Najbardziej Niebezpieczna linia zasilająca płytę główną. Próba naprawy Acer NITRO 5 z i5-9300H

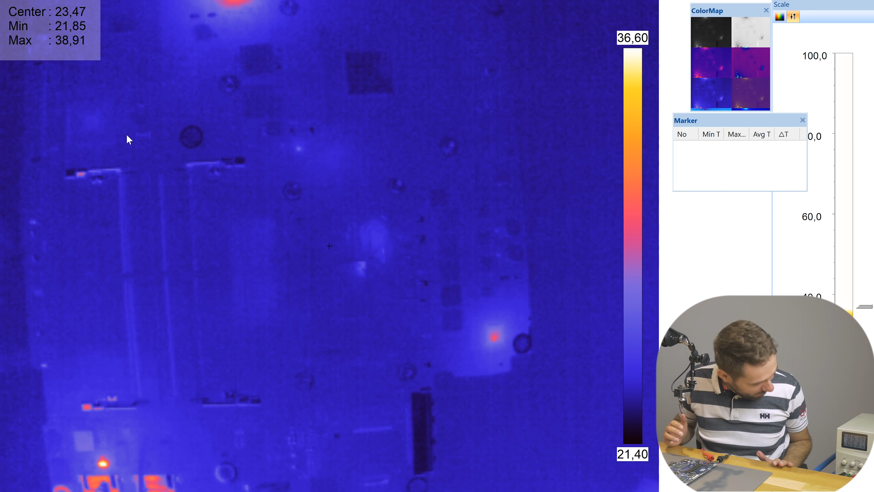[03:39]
Dobra, jest 5 V równo i jest pół ampera ponad. I o, widzimy coś tu.
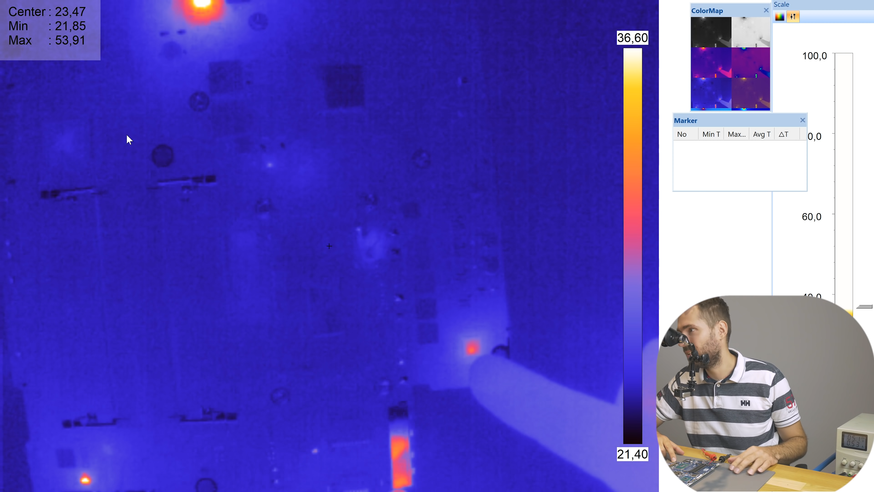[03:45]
O cholera. O cholera. O panie.
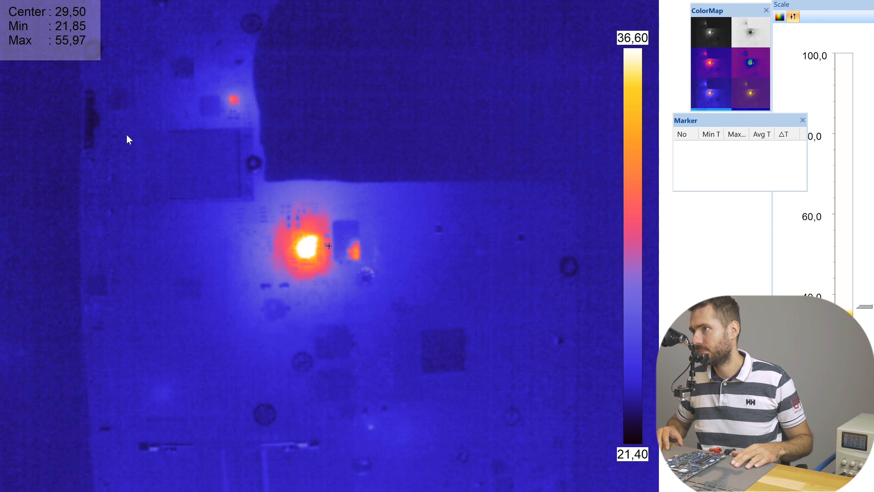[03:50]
Tak jak mówiłem, dużo układów. Ten układ, to jest układ właśnie ten nasza przetwornica zasilająca, więc ona może się teoretycznie grzać, bo to ona powinna zasilać, a nie my ją.
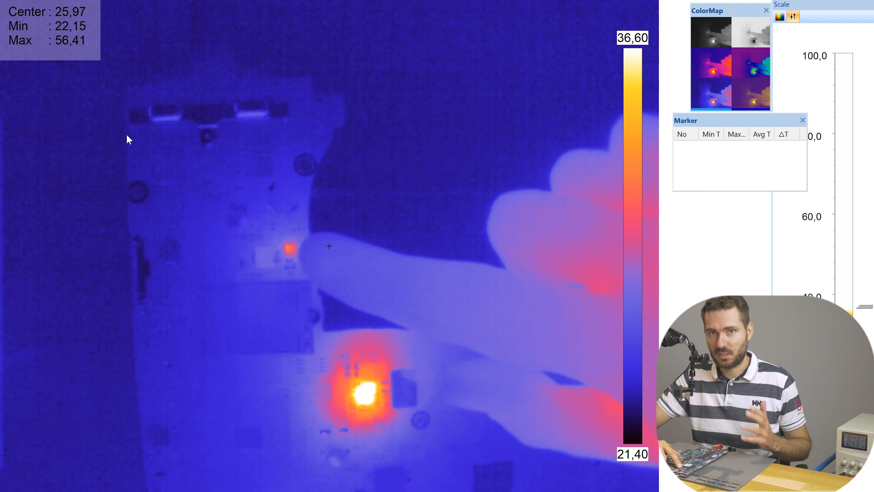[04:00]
Tutaj mamy jeden układ, mocno się grzeje, czyli jest mocno uszkodzony. Tutaj niestety widzimy naszą przetwornicę zasilającą, nasz procesor się grzeje.
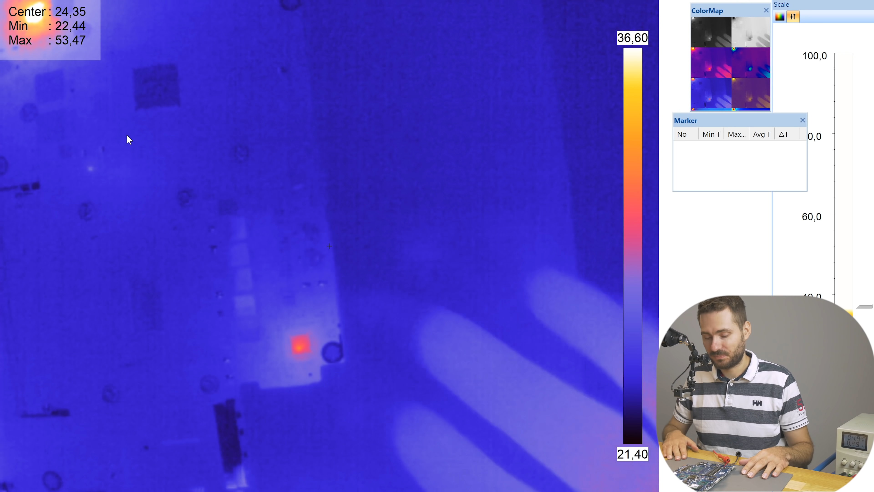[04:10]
Tutaj coś się grzeje jeszcze przy USB porcie, czyli też jakiś element, który jest
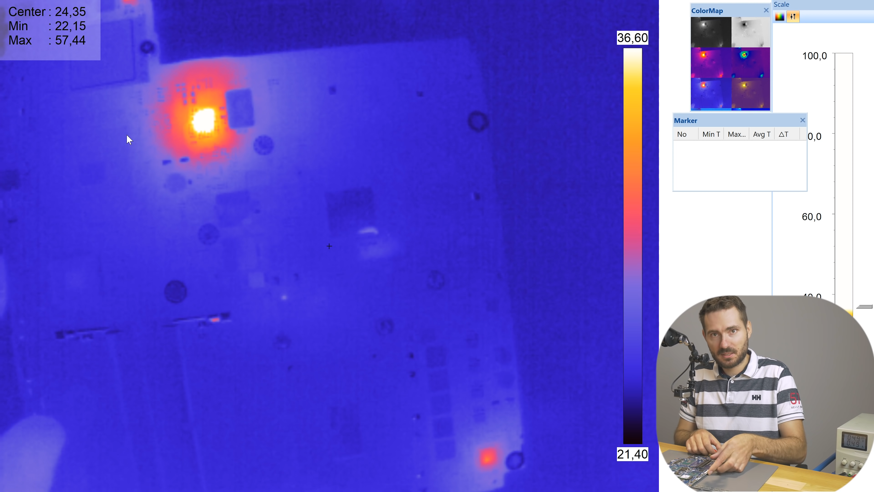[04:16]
uszkodzony, był zasilany 5 V. Zobaczmy z tej strony.
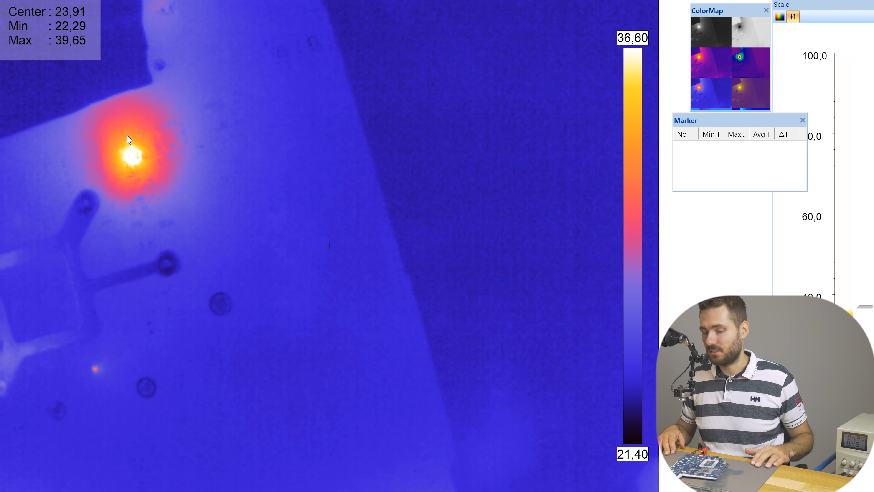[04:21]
Z tej strony to tak się pali ten układ, z drugiej strony, że tutaj przechodzi. I co jeszcze?
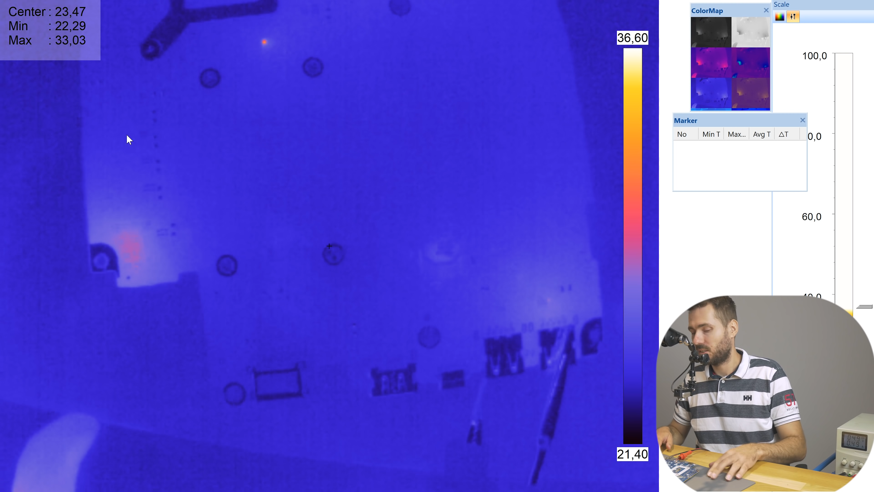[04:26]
Tutaj też przechodzi z drugiej strony i tutaj nam się grzeje jakiś układzik w tym miejscu.
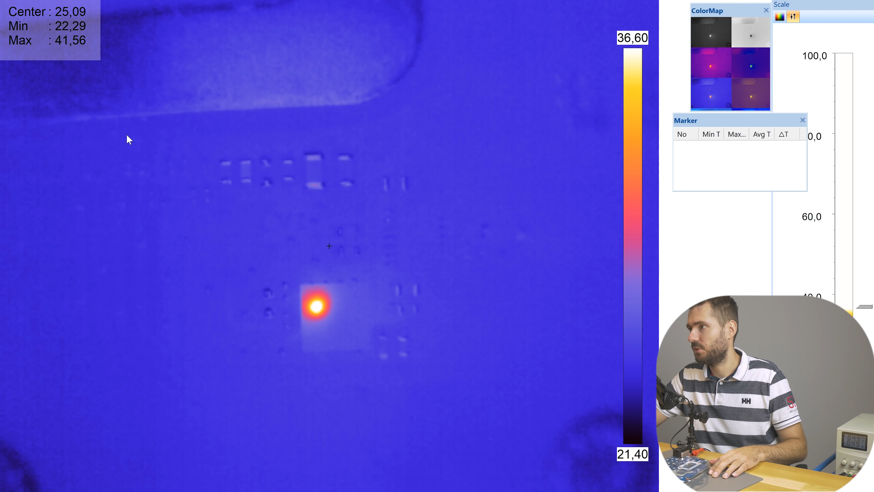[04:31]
Dobra, widzimy strzał. Jest w tym lewym, górnym rogu układ też.
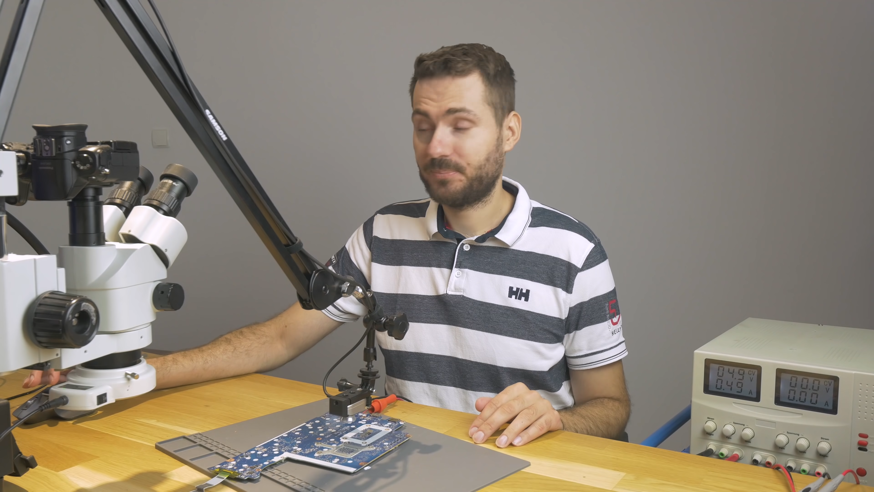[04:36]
Dobra, to policzmy sobie. Jeden z tej strony, tak? Dobrze mówię?
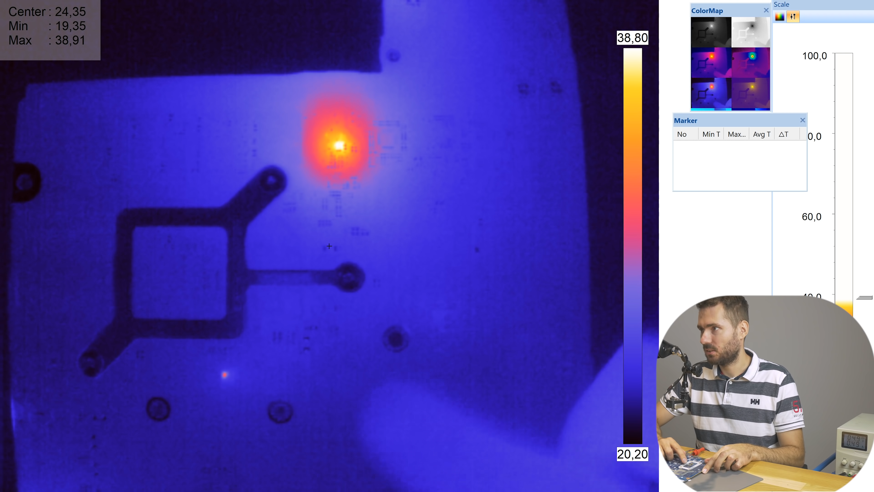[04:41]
Z tej strony to jest, zaraz, tutaj? No, bo tu jest z drugiej strony jest to. Tak, tutaj się nic nie grzeje, oprócz tego jednego układu tutaj. Bo to wszystko tutaj przebija z drugiej strony. I tu przebija z drugiej strony. Czyli z tej strony jeden układ jest uszkodzony. Ale wsadziłem rękę w termopady płynne od ramów.
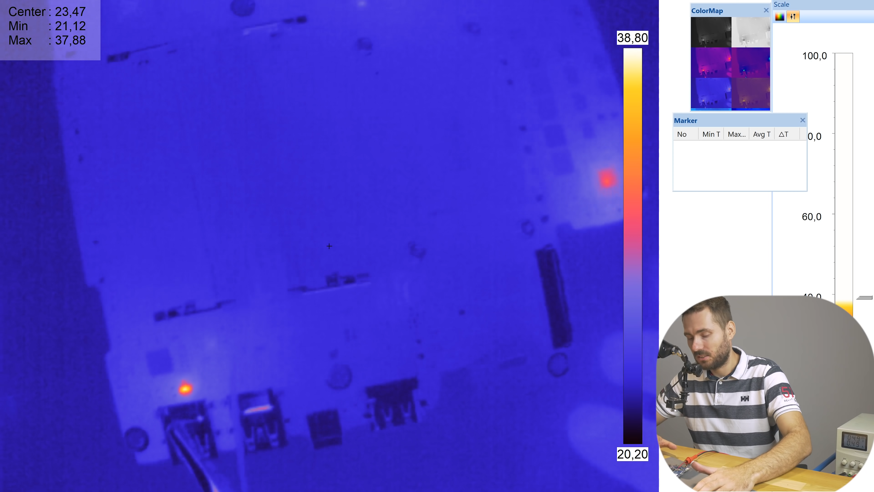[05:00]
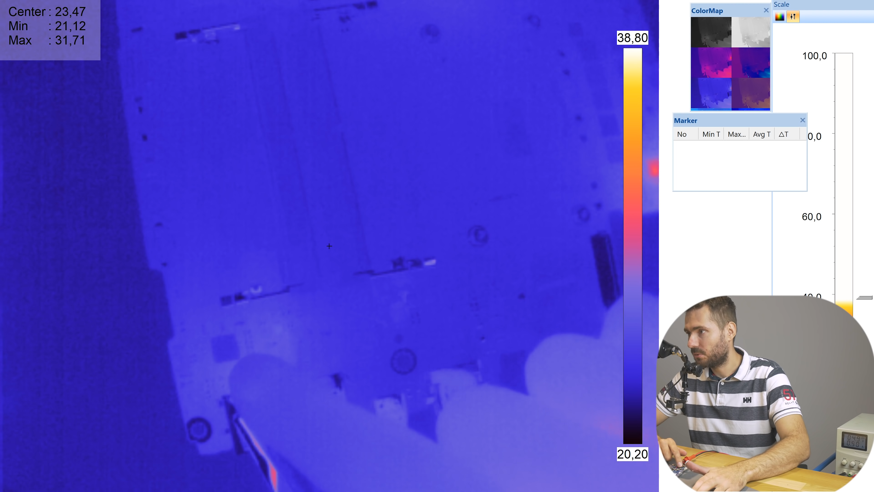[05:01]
Dobra, tu mamy drugi układ, trzeci układ, czwarty układ, no i może piąty układ od zasilania samogłówne, ale raczej nie, zobaczymy.
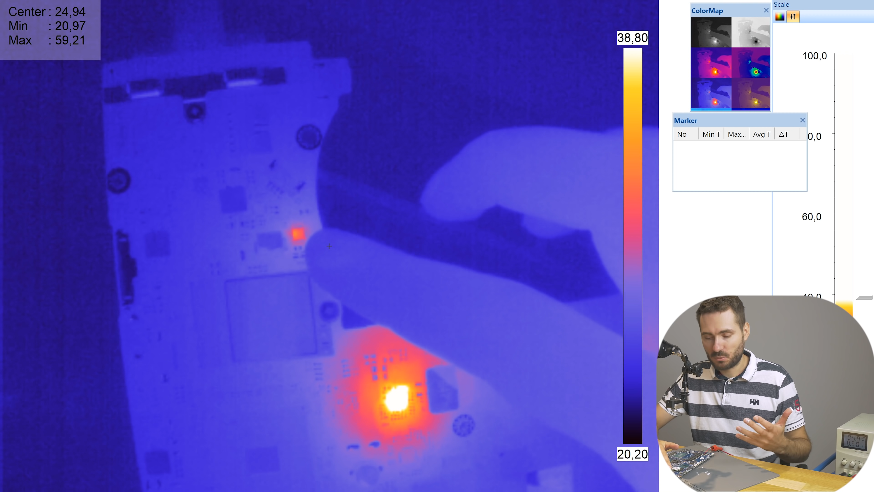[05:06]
Kurczę, raz, dwa, trzy, aż się pogubiłem.
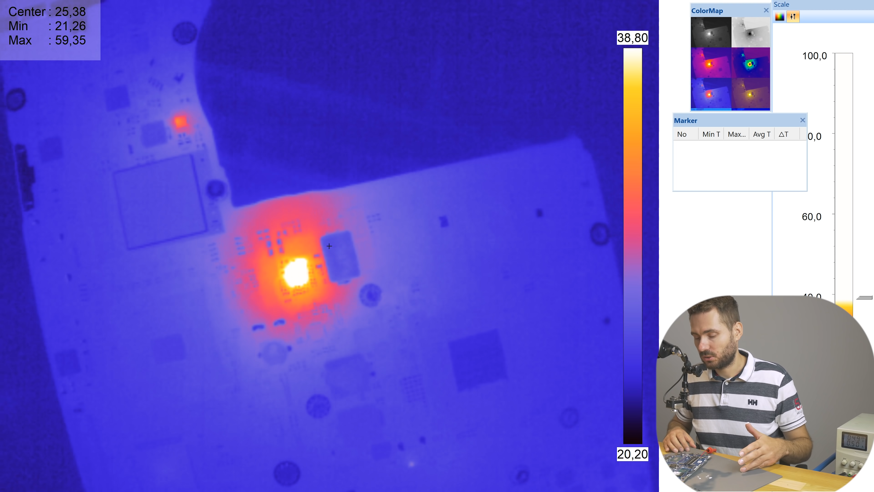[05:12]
Tam było raz, dwa, trzy, cztery. Dobra, cztery układy, cholera.